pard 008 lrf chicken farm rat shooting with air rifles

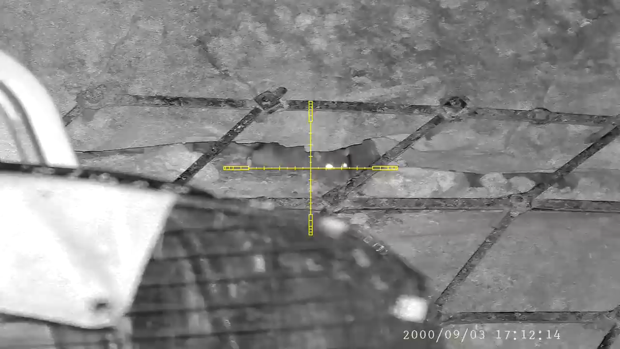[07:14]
Out this one comes with his mouth watering to the smell of peanut butter. The only problem was, the sheriff's on form tonight.
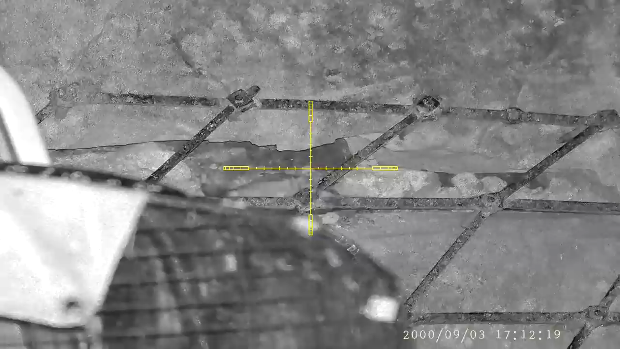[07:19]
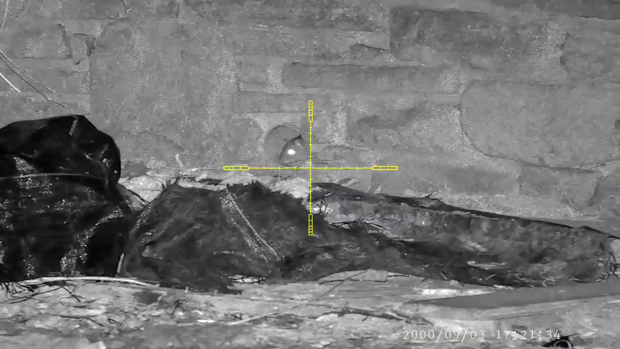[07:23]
I spotted this one in the drainage pipe and exploded his brain box with an heavy. You can also see the spot the pellet landed.
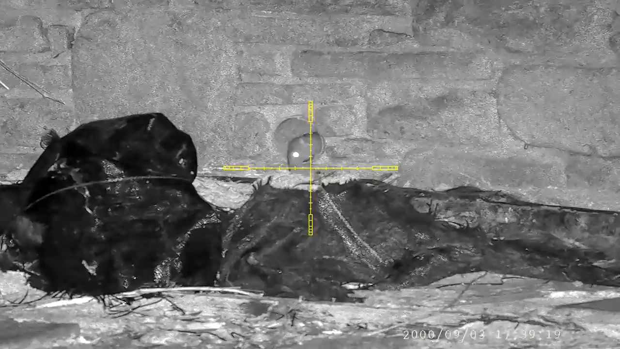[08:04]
Another one decides to pop his head out from the pipe, so I move into position and I let him have a drop. The pipe seems to be working well.
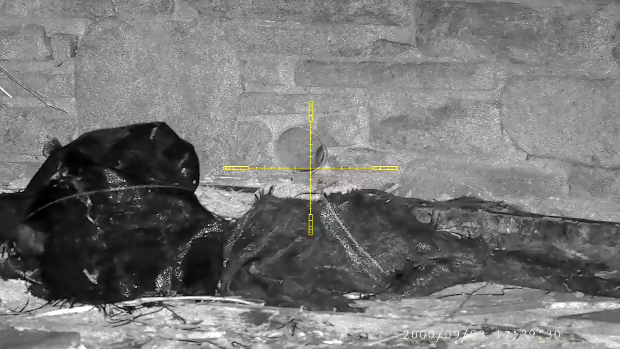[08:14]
You can see the blood run out onto the floor. Whoever done this job is a 10 out of 10 from me.
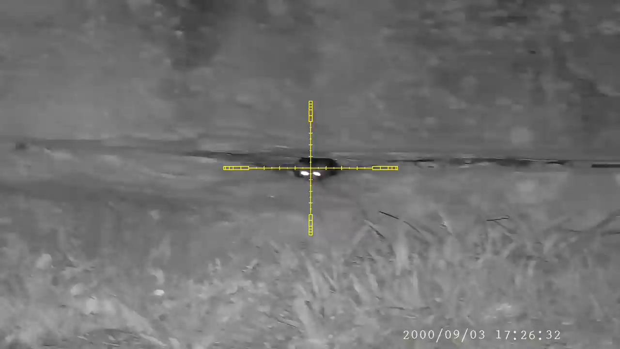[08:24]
I was just getting ready to walk back to the jeep, and I noticed this one giving me the daggers.
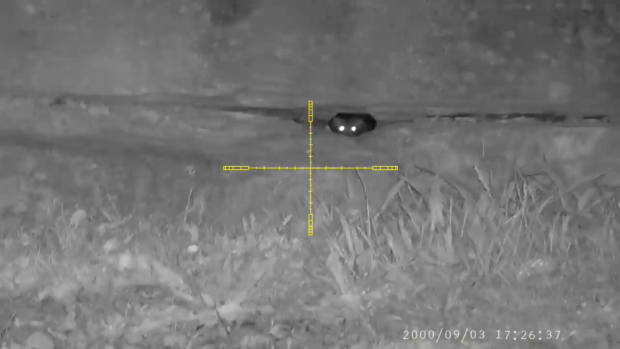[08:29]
So using the same routine, I try to keep as steady as I can.
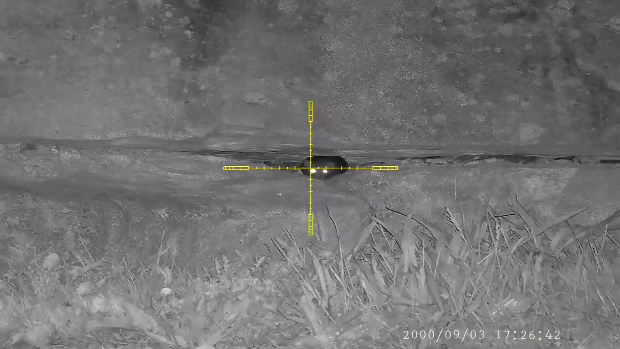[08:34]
This rat seems to be sitting there very patiently. Little does he know, there's a JSB Heavy with his name on it.
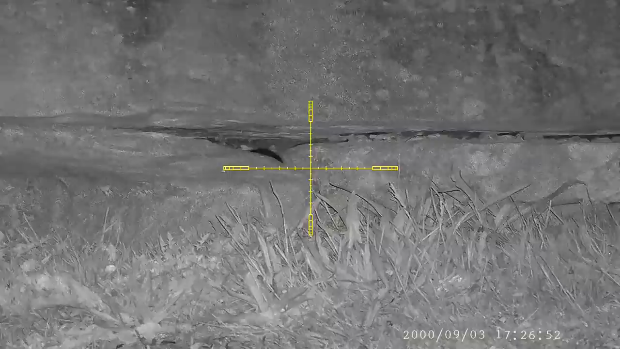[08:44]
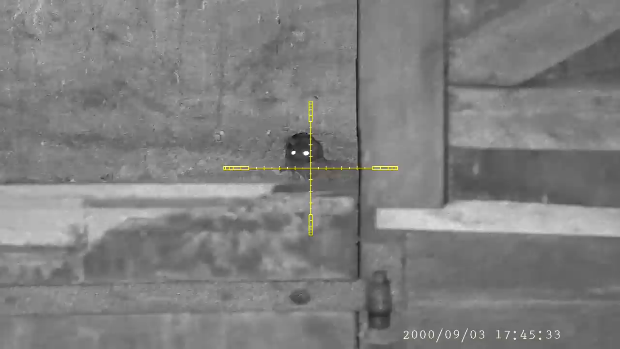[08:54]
As I was about to pack the gun away, I had the last scan by the stables where I was parked to, and I seen this one popping out of the hole in the barn. This has been an hot spot in my previous videos. I slowly take aim and get ready to blow his mind.
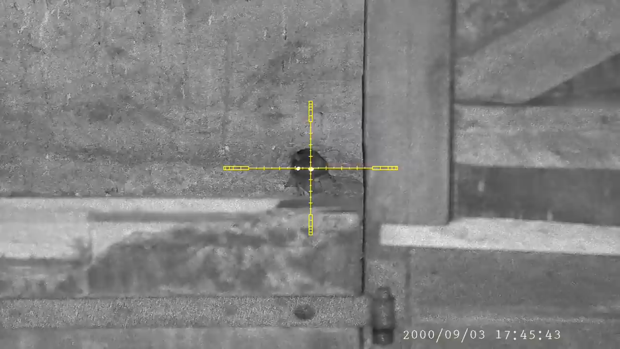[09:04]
That rat never felt a thing.